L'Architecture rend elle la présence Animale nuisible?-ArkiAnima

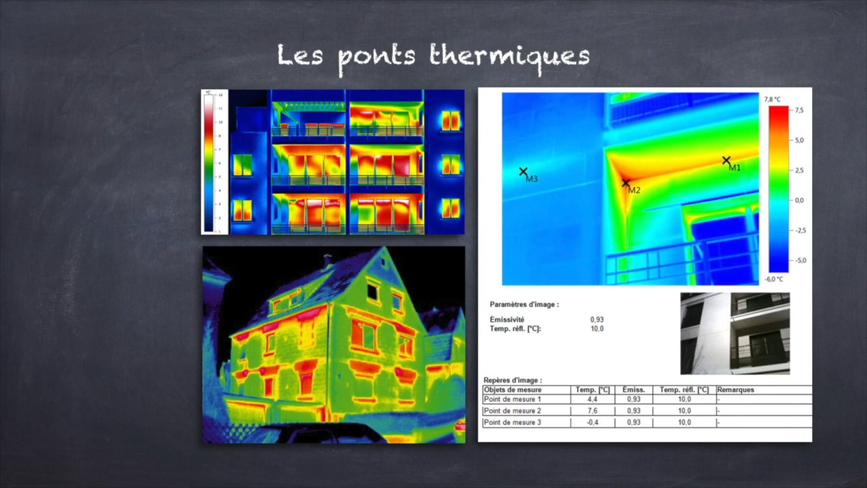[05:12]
Et vous pouvez constater qu'en effet, très souvent, les oiseaux sont positionnés à ces endroits-là.